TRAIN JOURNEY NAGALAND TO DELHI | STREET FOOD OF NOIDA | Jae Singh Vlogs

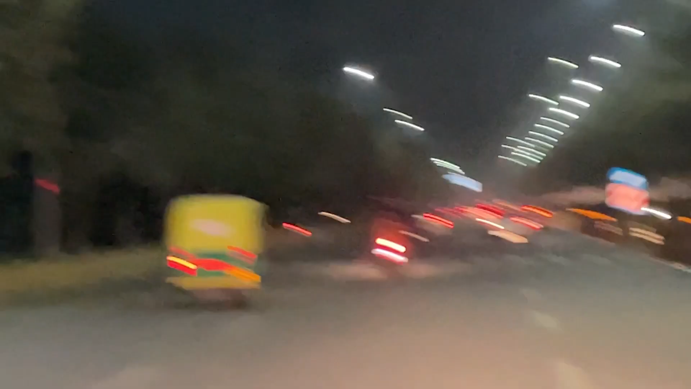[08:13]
देखो क्या दौड़ा आ रहा है, देखो
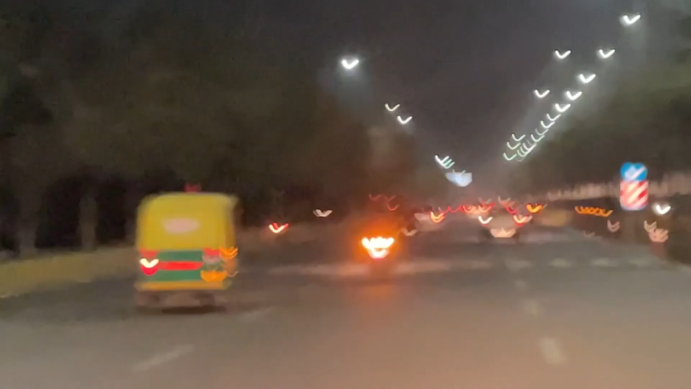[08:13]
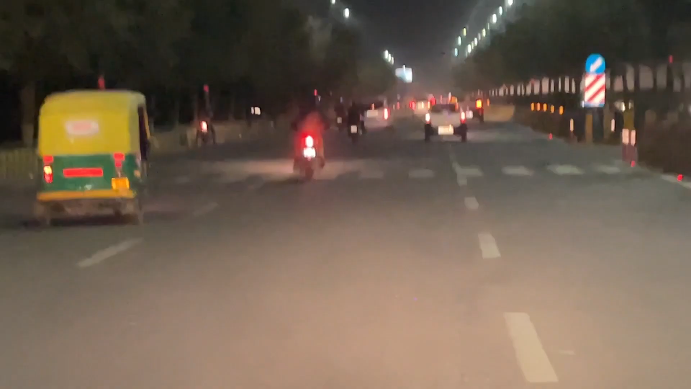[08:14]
इसे नई हंटर खरीदी है, हंटर को पता नहीं क्या हंटर बना दिया इसने, लोन दौड़ा है। ठंड भी नहीं लग रही इसको भाई, जोश की कमी नहीं है, यंग एज टू मच ऑफ जोश।
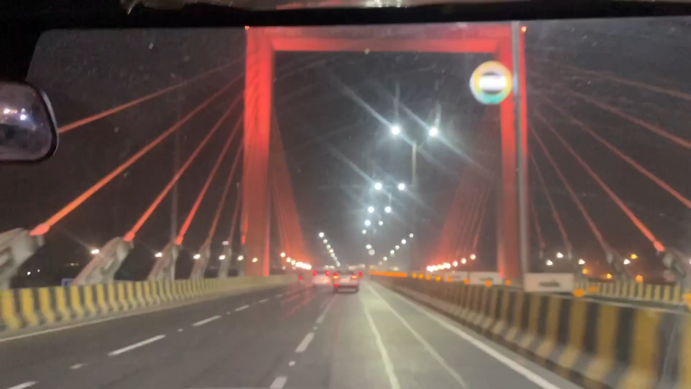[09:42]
है। गाइस वी आर बैक एट अर्जुन स्क्वायर, हमें कट ढूंढना है, कट ढूंढ के हमें सर्विस रोड पर उतरना है।